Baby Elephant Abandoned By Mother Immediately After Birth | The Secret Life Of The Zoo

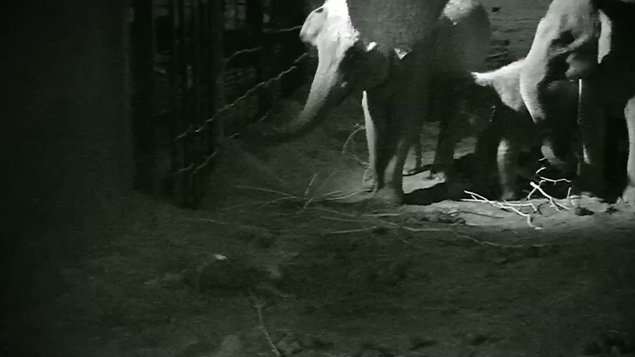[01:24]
When the baby first drops out, we're just looking for that movement. And there's an element of, has it, you know, has it gone well?
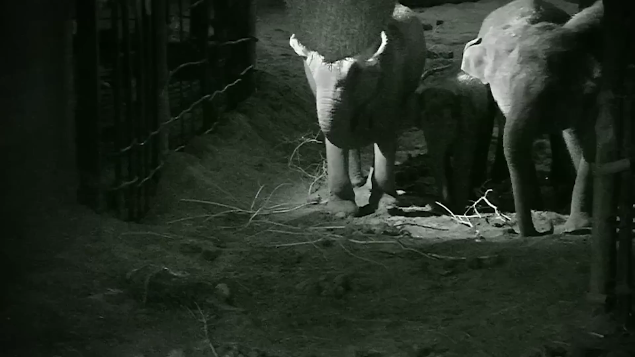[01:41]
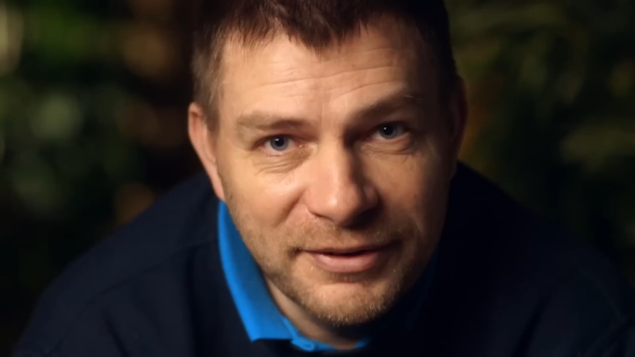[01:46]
Has it made it out, you know, alive?
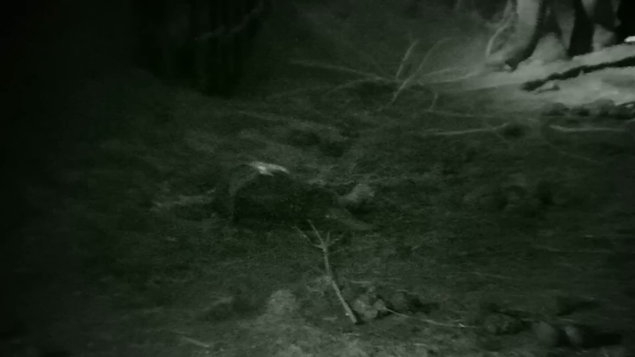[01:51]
It was this period where everyone seemed to freeze and stand still. It didn't seem to move.
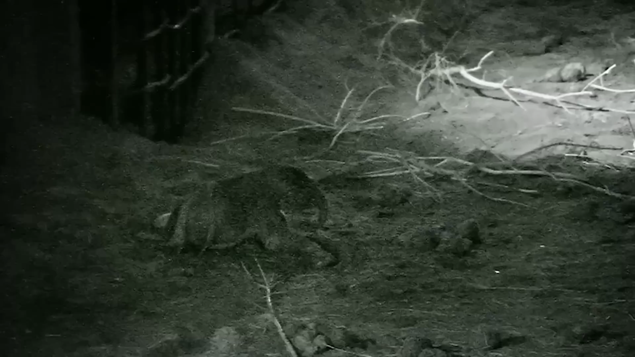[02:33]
Finally, after more than three minutes, the calf begins to move.
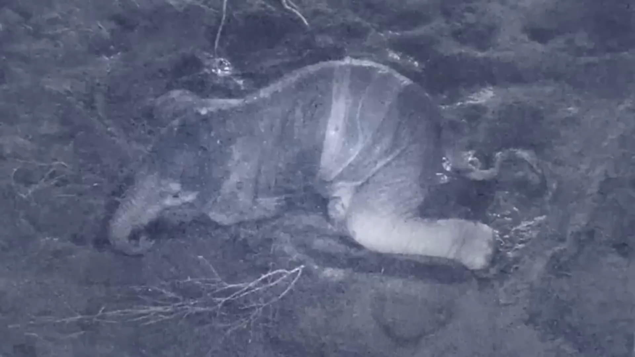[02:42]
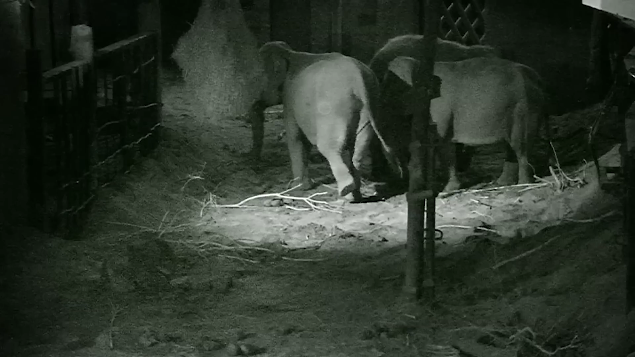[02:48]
And Sundara returns to her baby. I love that little, that little nudge. It's great, yeah. Sundara, not the most experienced mum in the world. But once she was back with that calf and that calf was, you know, trying to get to its feet, she was, you know, super protective of it.
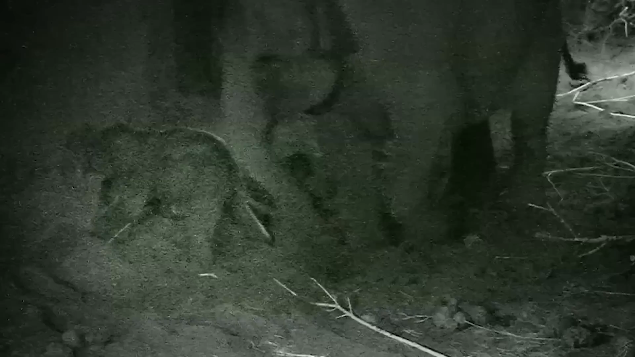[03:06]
She was, she was almost glued to it.